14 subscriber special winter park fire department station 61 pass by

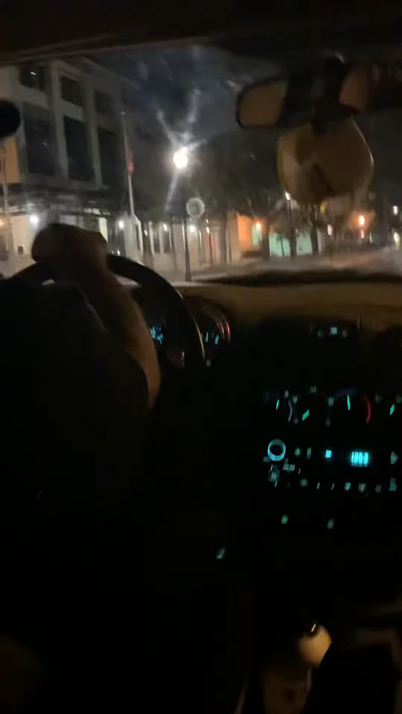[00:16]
a big sign over here so here it is we are now going oh i knew